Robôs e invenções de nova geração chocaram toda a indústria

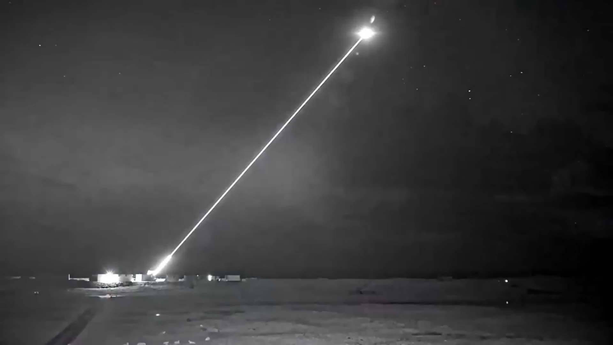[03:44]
Em um movimento sem precedentes, o Ministério da Defesa do Reino Unido liberou imagens antes confidenciais dos testes do protótipo de arma a laser Dragonfire.